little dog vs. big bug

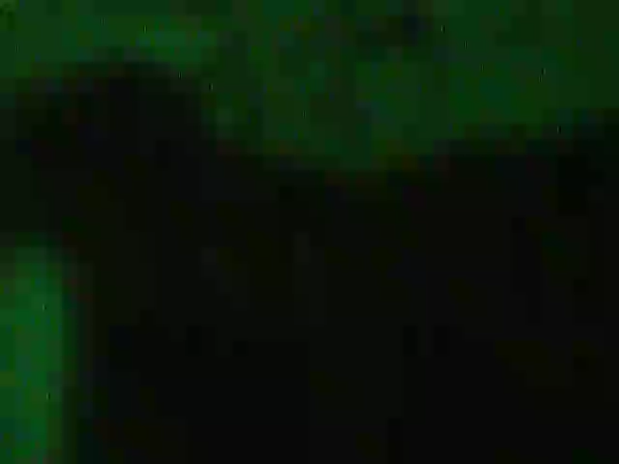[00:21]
Oh, find him. Get him. Get him, Tiny. Get him, Tiny. Where'd he go?
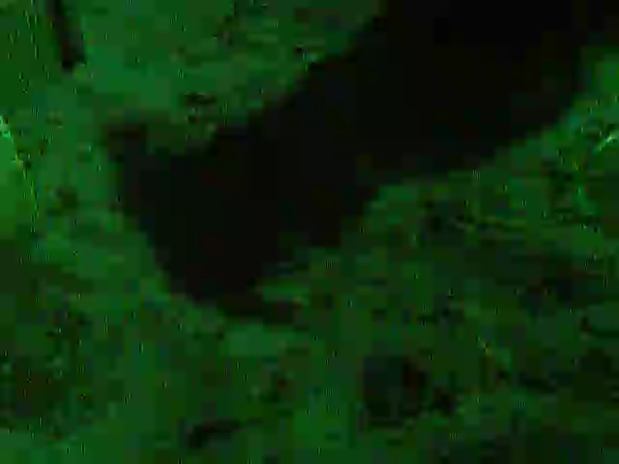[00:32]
Get him. Get him, Tiny. Get him, Tiny. That's what he's after right there.
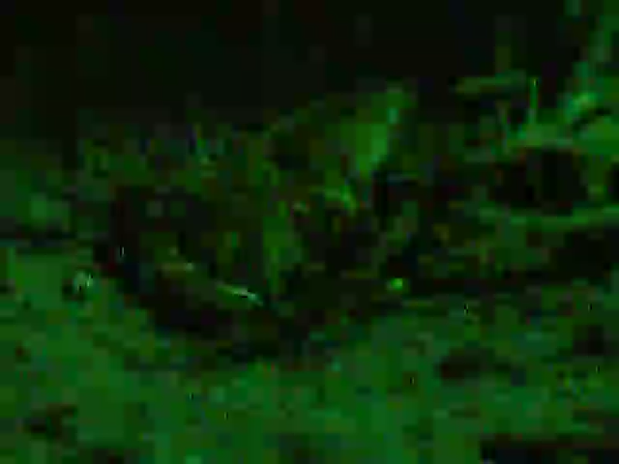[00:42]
And that bug has clinchers the size of scorpion claws. Get him, Tiny. Get him. Get him, Tiny.
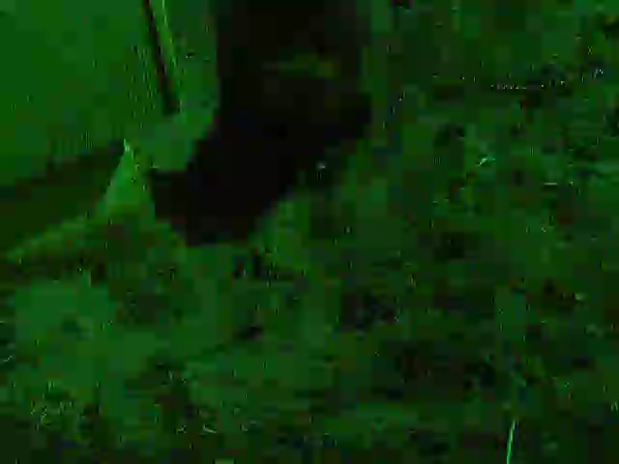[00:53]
Get him. Find him. Find him. Did you get him? Get him, Tiny. Get him. Tiny knows what he'll do to him if he gets caught,
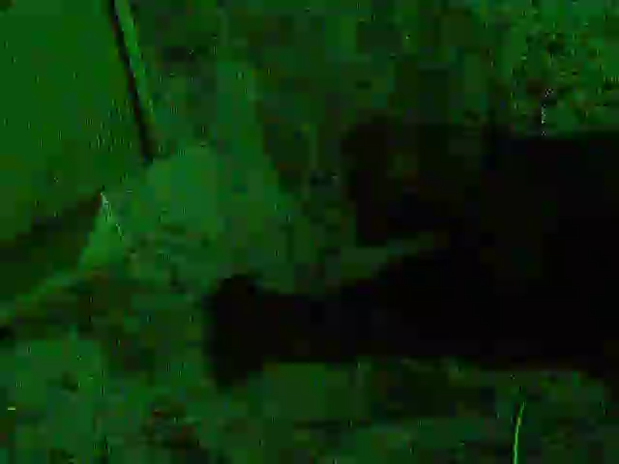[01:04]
so Tiny is angry that he can't play with him. Get him, Tiny. Get him. Get him. Get him.
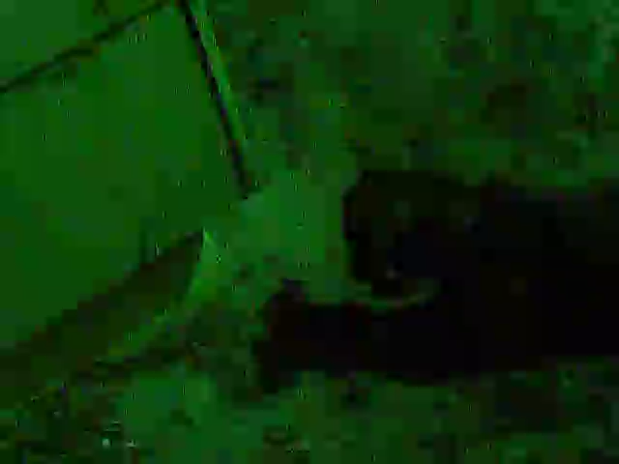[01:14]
Get him. Find him. That's a vicious little critter, ain't he, Tiny? See? He's ready to fight, Tiny. You see that? Get him, Tiny. Get him, Tiny.
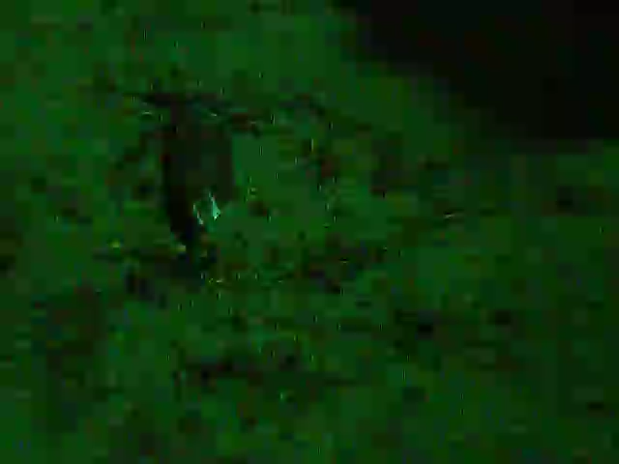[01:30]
Get him, Tiny. Get him, Tiny. Get him. Get him, Tiny. Find him. Find him. Find him. That bug's just aiming for him, son. He said, come on here, let me give you a little something, something. Find him. Did you get him? Did you get him? Did you get him, Tiny?
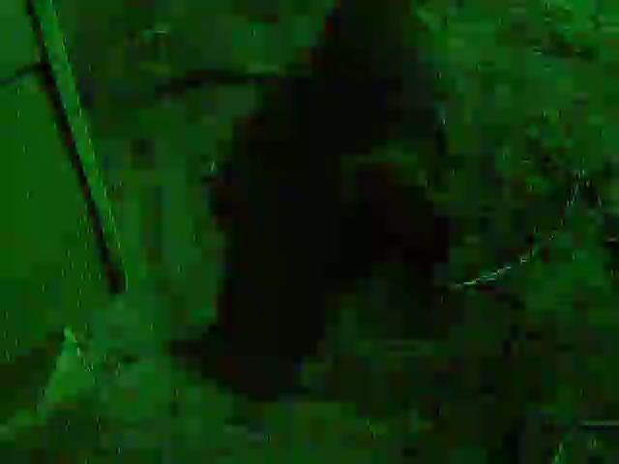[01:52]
Get him. Tiny likes bugs, but he don't like for bugs to like him back. And that one wants to hug on him. Get him, Tiny. Find him. Find him. Find him. Find him.
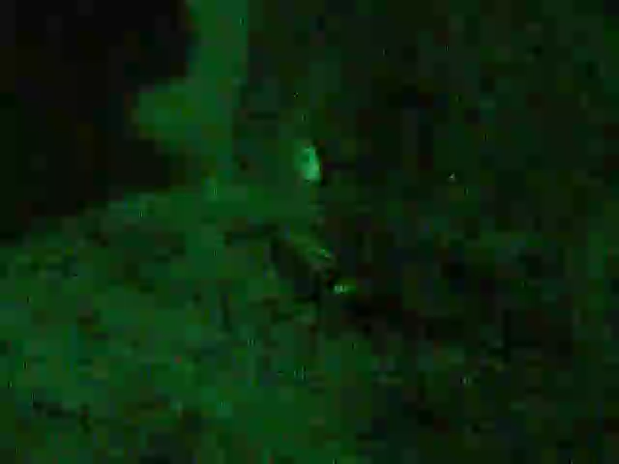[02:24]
Did you find him? Did you find him? I see him too, so does Tiny, but Tiny ain't stupid. He's not gonna put his fingers on him, put his paws on him. Find him, Tiny, get him, Tiny. Find him, find him. Get him, Tiny.
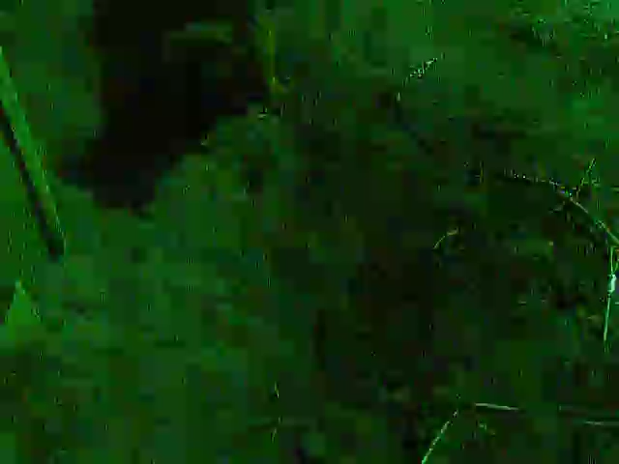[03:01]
Get him, get him, get him, get him, get him. Hurry up. Hurry up, hurry up, hurry up. Oh, that was close, wasn't it, Tiny? That was close, weren't it? Get him, Tiny. Find him. Find him. He ain't lost interest in him either. He's sidetracking. Get him, Tiny. Tiny's like, I'm going to get him, Grandma.
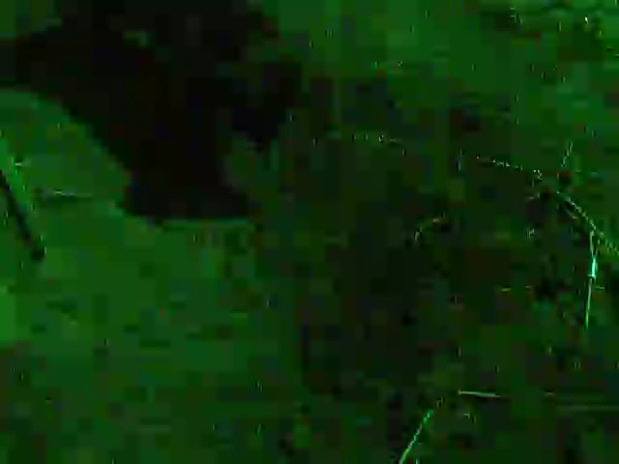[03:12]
Just give me a minute. Get him. Find him. Did you get him? Did you get him? Get him, Tiny. Get him, buddy.
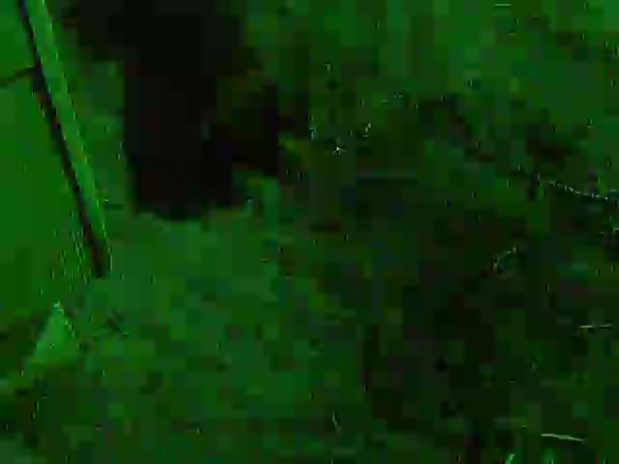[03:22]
Get him. Get him, Tiny. Get him. Tiny said, I'm gonna get him, Grandma. I'm gonna get him. Get him, Tiny. Show him what you can do, Tiny.
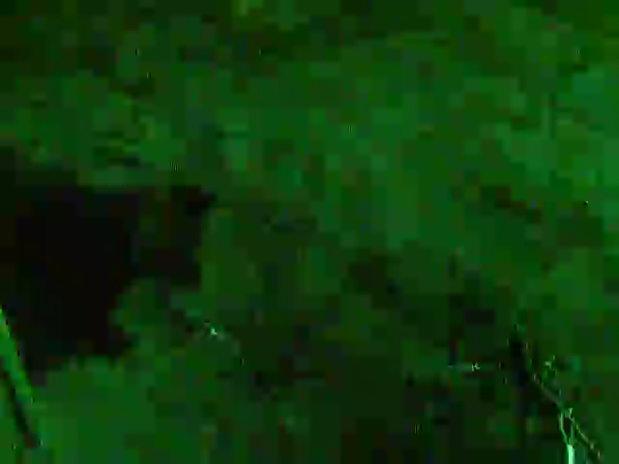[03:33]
Show him. Show him, Tiny. See, Tiny's trying to injure him, Meek, so that the bug don't hold on to him and latch on and won't let go.
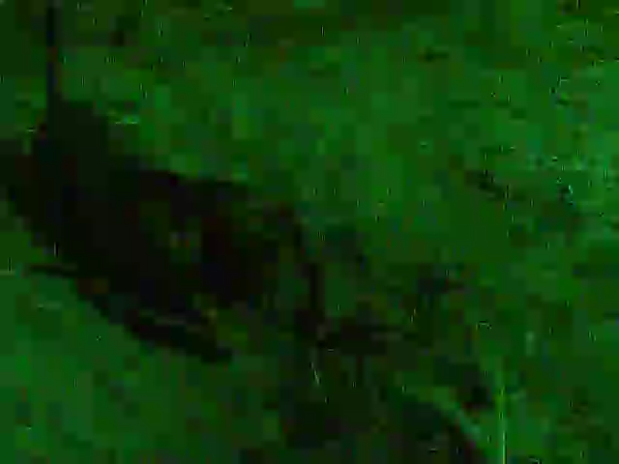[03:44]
Get him. Get him. Did you get him?